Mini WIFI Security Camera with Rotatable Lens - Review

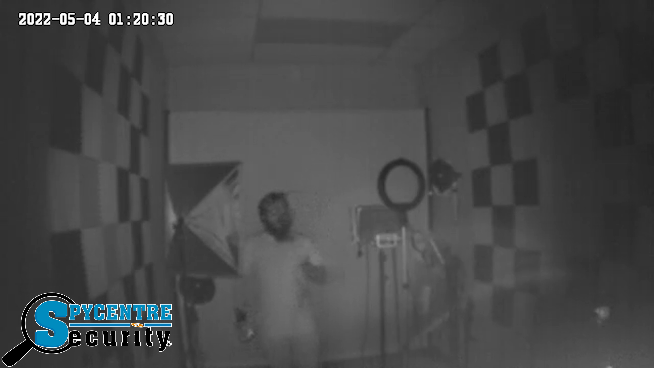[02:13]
What's more, the camera has four LEDs surrounding the camera lens, acting as infrared LEDs to help it see in total darkness up to 15 to 20 feet from the camera. As well, all the audio that you are currently hearing is being picked up by the device's onboard microphone. With the awesome Wi-Fi features, night vision, and great battery life,